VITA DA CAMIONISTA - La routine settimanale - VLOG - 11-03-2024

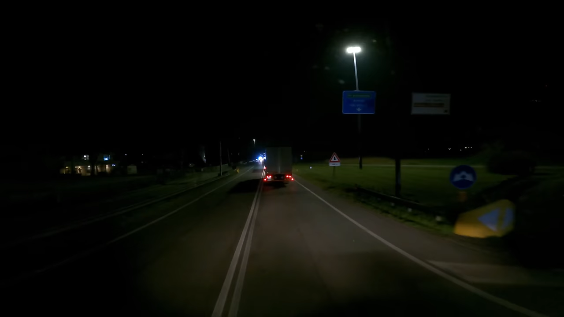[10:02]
Giusto giusto, stavo per arrivare qui a Rimini, c'è stato un incidente sulla statale grosso, 3 macchine coinvolte. Fortunatamente sono stato fermo solo mezz'ora. Mo' ecco, hanno liberato la strada e siamo ripartiti.